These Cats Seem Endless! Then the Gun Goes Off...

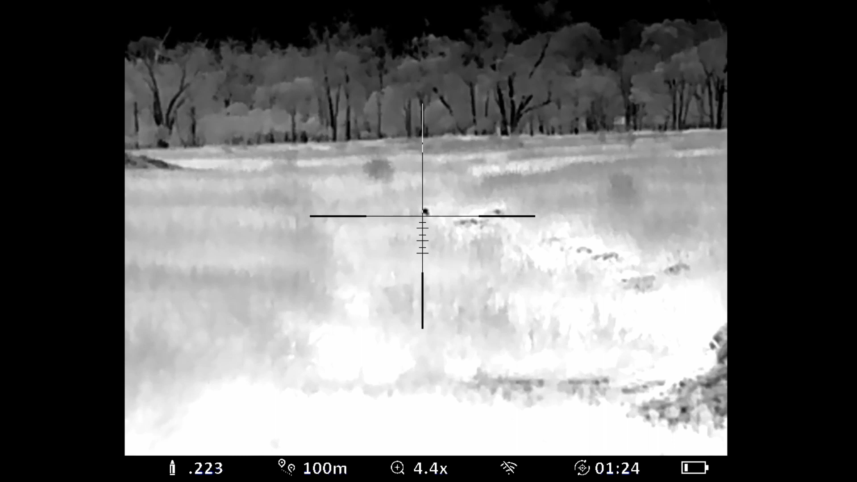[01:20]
Little female cat this one. Quite a pretty skin on her.
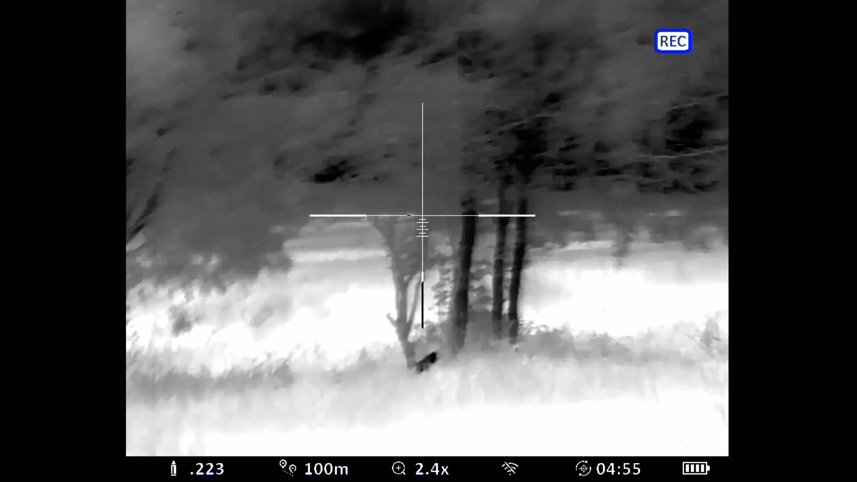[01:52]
Just stopped to look at a possum running along the track carrying its baby on its back and just on the torch up and here's this one just sitting there under the tree.